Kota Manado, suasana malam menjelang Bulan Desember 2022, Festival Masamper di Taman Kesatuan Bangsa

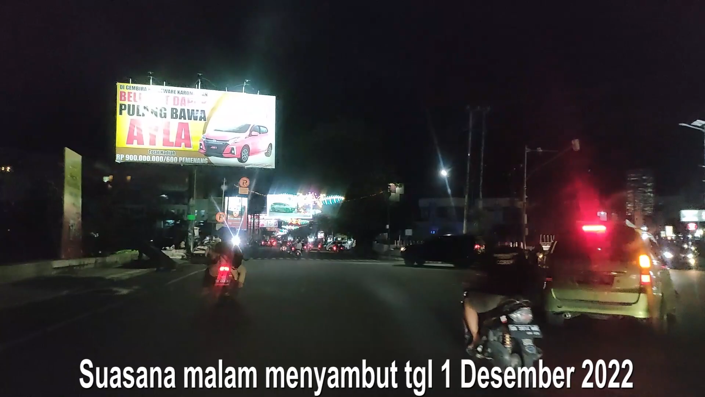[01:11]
Ornamen-ornamen Natal sudah ada di jalan-jalan. Nah, itu dia teman-teman.
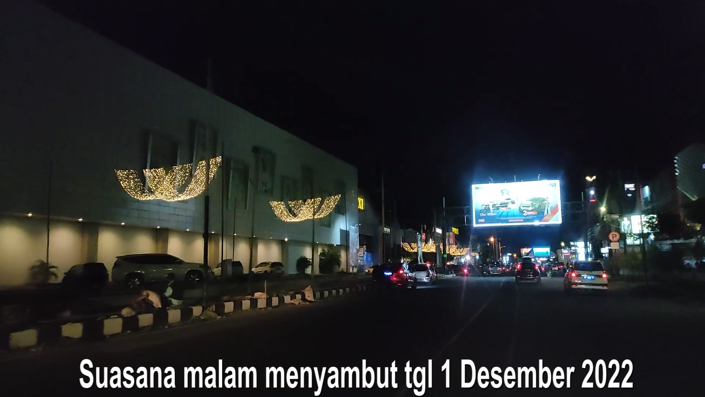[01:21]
Pusat-pusat perbelanjaan sudah mulai menghias diri ya. Nah, ini seperti ini teman-teman ya.
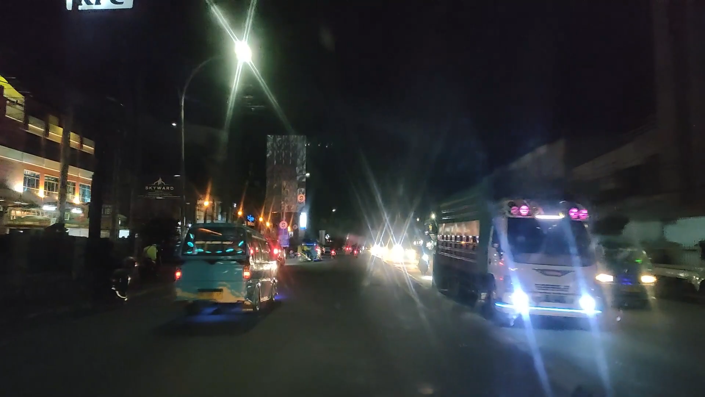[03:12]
yaitu Jalan Pier Tendean Boulevard, dan Om Joni akan memperlihatkan suasana di Taman Kesatuan Bangsa Pasar 45. Itu dia teman-teman ya. Nah, Om Joni sekarang ini ada di Bahu Mall ya. Ini ada Star Square sebelah kiri Om Joni. Star Square.
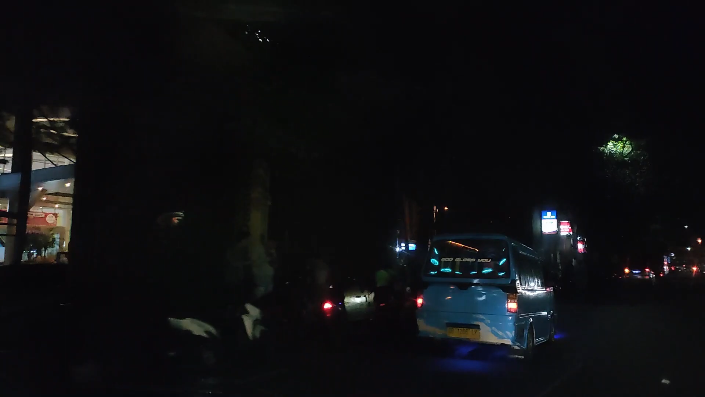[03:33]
Iya, dan ini suasana yang ada di depan Bahu Mall.
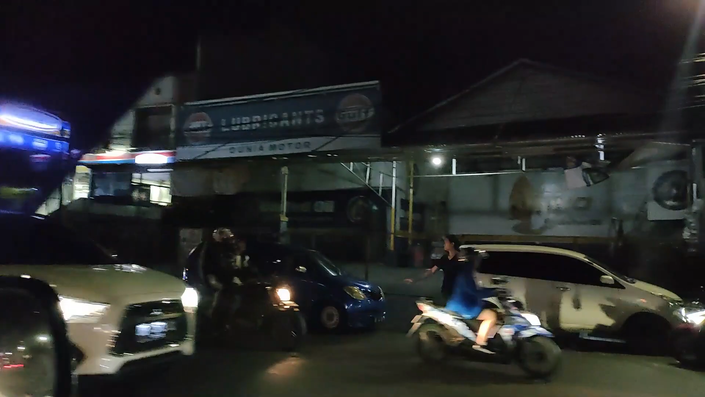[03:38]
Ruko-rukonya teman-teman.
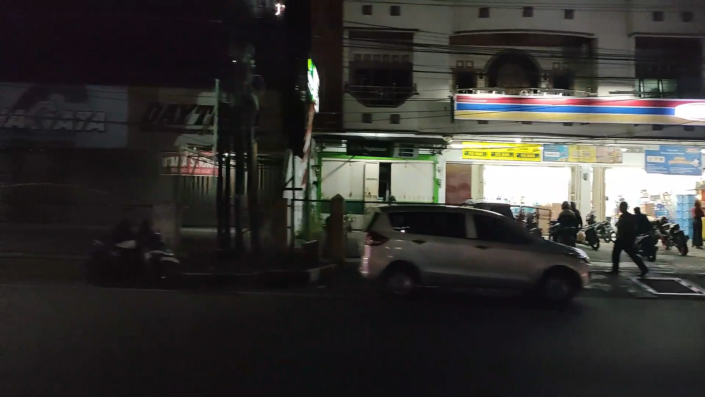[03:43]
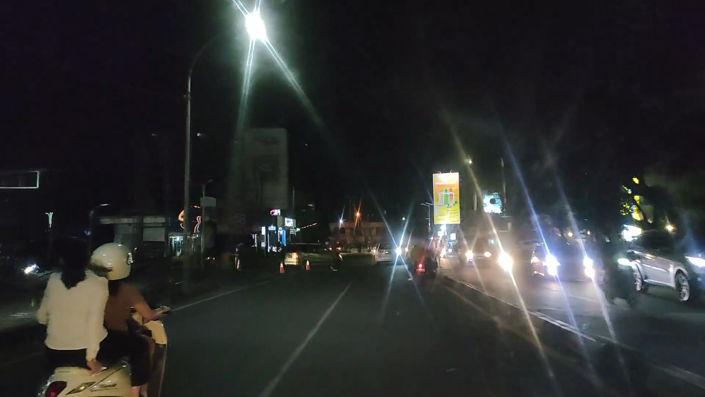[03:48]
Oke, dan sebentar lagi kita akan masuk ke Jalan Pier Tendean Boulevard. Ini dia teman-teman. Kita telah masuk ke Jalan Pier Tendean Boulevard. Wow, ini dia.
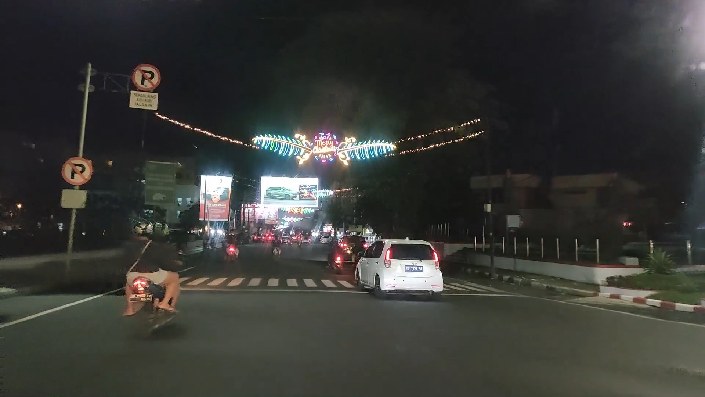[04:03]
Ornamen-ornamen Natal sudah ada di jalan-jalan. Wow, keren ya teman-teman. Ini dia. Merry Christmas. Di jalan ini so ada apa namanya lampu-lampu hiasan Natal ya.
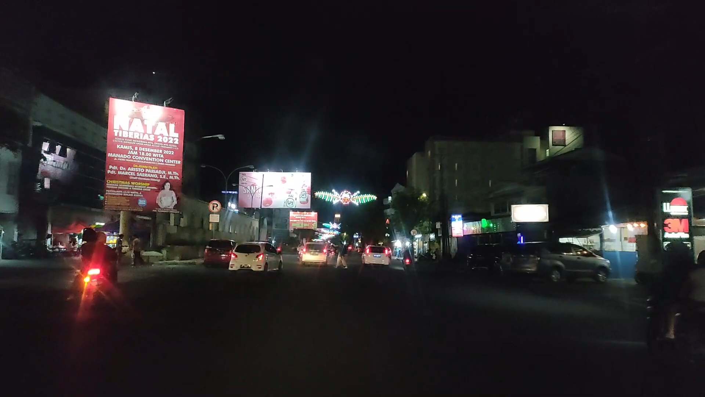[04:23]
Bagaimana gambarnya, bagus atau kurang bagus lihat gambarnya ini teman-teman, bisa kelihatan ya. Nah, Om Joni jangan terlalu cepat berarti Kang. Manado menghias diri memasuki bulan Desember ya teman-teman. Ini tanggal 30 November malam, Om Joni sengaja jalan-jalan dan ingin memperlihatkan buat teman-teman semuanya.
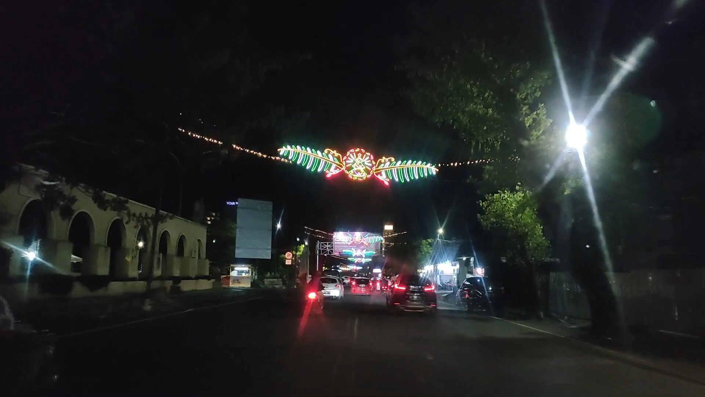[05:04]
menghias gedung kantor, toko-toko dengan ornamen Natal, teman-teman. Ini dia, teman-teman.
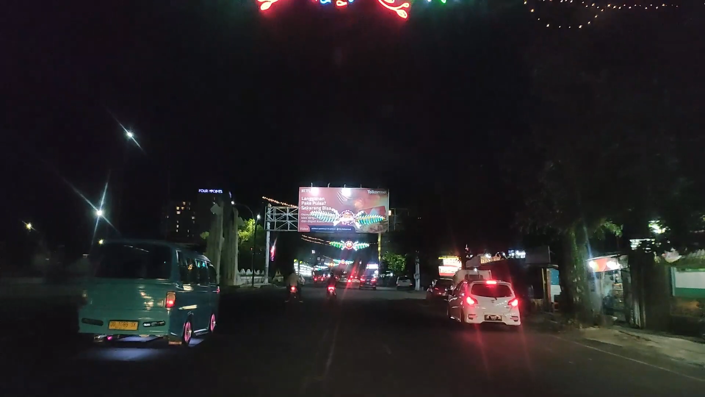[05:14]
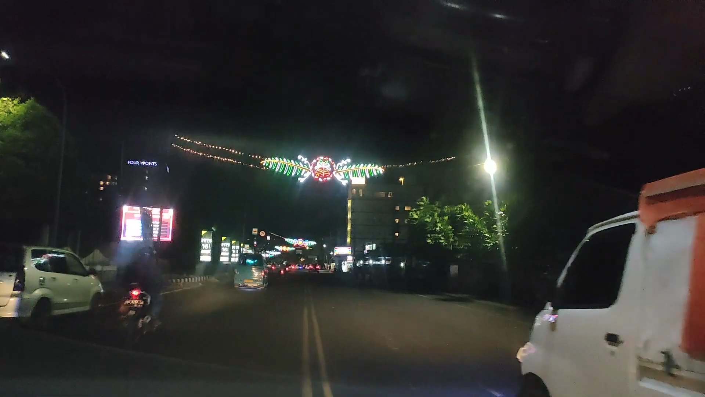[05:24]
Di sebelah kiri kita gutless, cuman lagi renovasi ya. Ini tidak kelihatan bagus karena lagi renovasi.
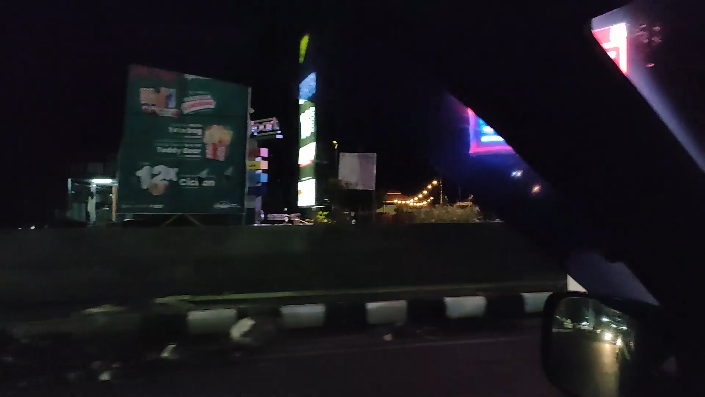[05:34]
Biasanya gutless sudah menghias diri, tapi lagi renovasi, teman-teman. Ini dia, teman-teman. Nah, ini ada hotel ya, Big Peace Hotel.
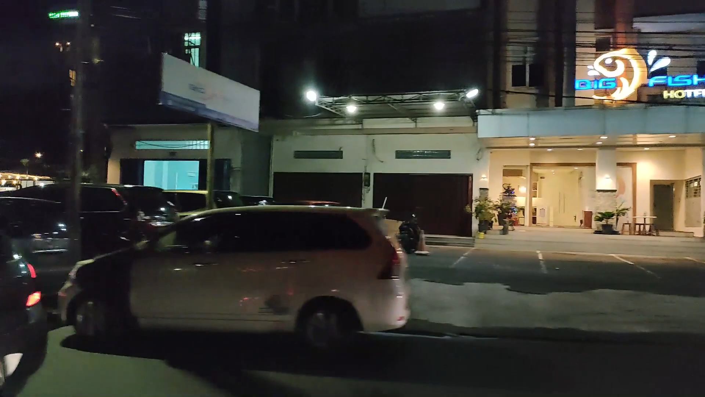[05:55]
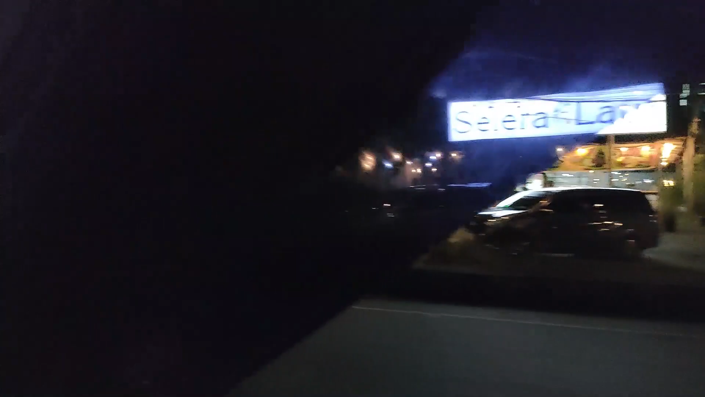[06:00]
Nanti kita akan lihat ya, suasana di beberapa pusat perbelanjaan,
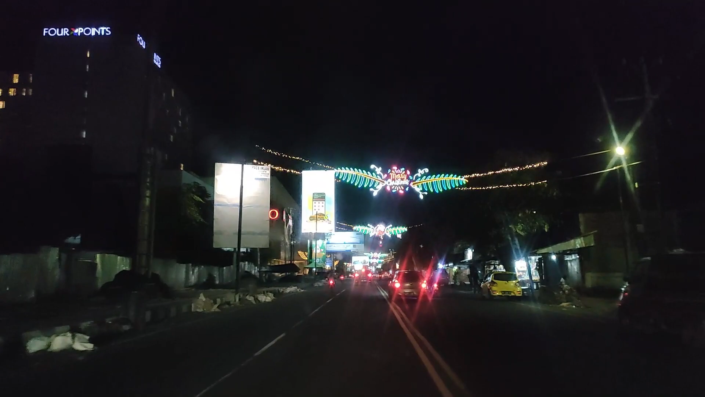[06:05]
paling tidak depan pintu masuknya, bagaimana mereka sudah menghias diri. Ya, mantos. Wah, Anda sudah bisa lihat suasananya ya.
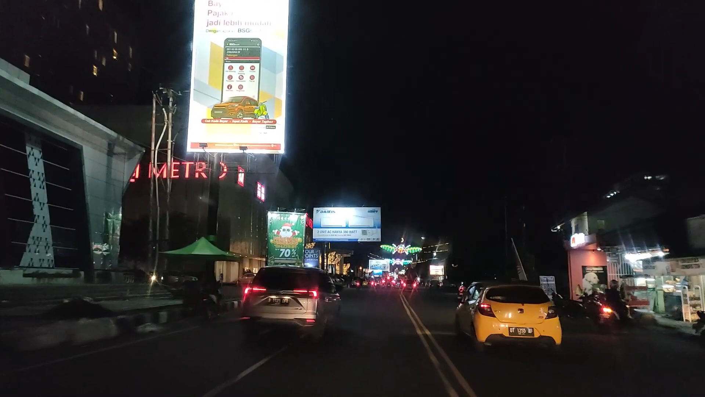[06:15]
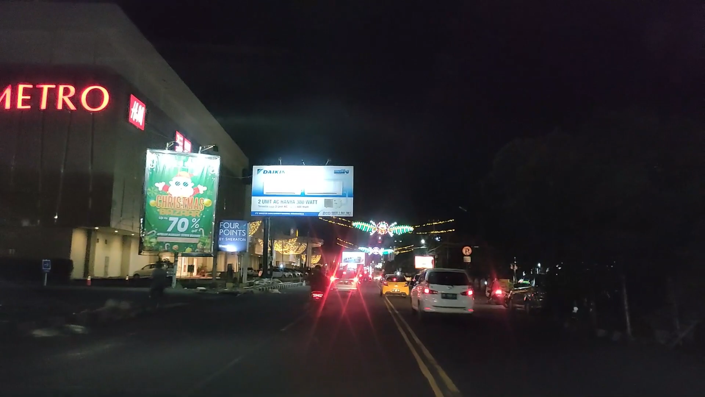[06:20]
Sudah penuh dengan lampu-lampu Natal. Kenapa dia di sebelah kiri? Keren ya.
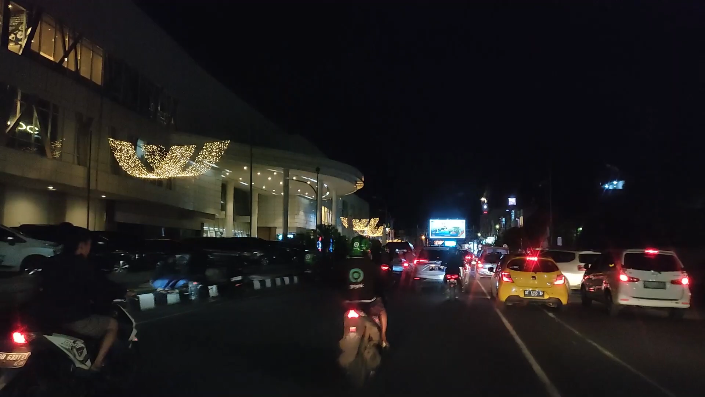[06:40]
Nah, itu dia, teman-teman. Pusat-pusat perbelanjaan sudah mulai menghias diri ya.
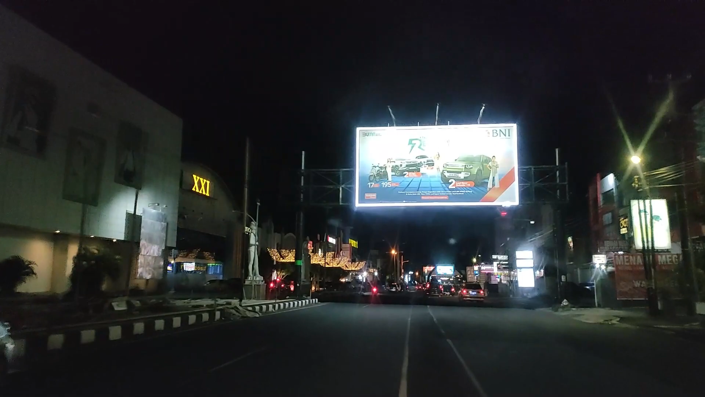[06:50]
Mantos, ini mantos. Tadi mantos 3 dan ini mantos 2.
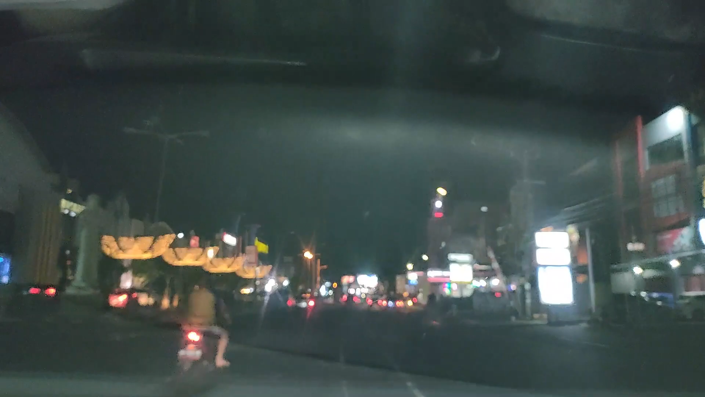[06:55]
Oh ya, mantos 1, biar ini lupa. Nah, ini suasana sudah ada ornamen Natal.